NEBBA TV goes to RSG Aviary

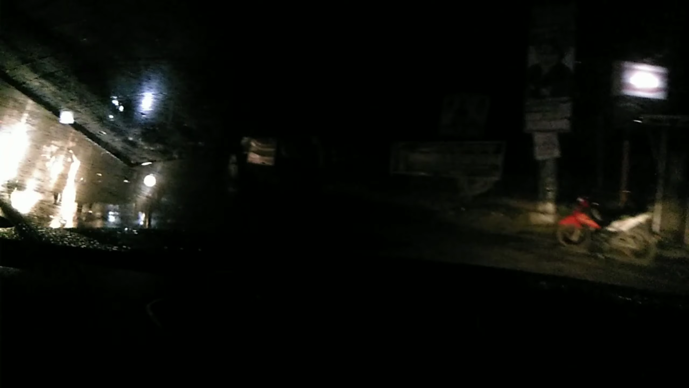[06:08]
Siguro mga 200 kilometers pa to.
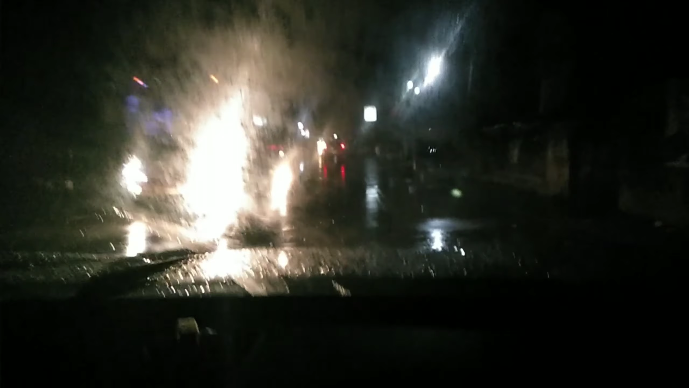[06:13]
Sobrang layo, ginabi na kami. Walang awat ha? Walang awat ha? Walang awat ha? Kaya lang mukhang binulabog lang ng ulan yung init.